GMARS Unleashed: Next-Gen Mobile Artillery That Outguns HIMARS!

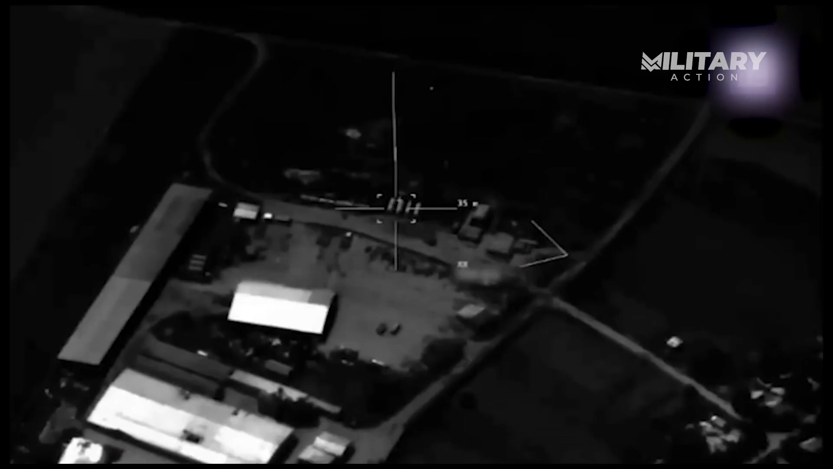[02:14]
One striking example came on July 21st, when footage showed a HIMARS strike destroying a Russian S-300 air defense battery.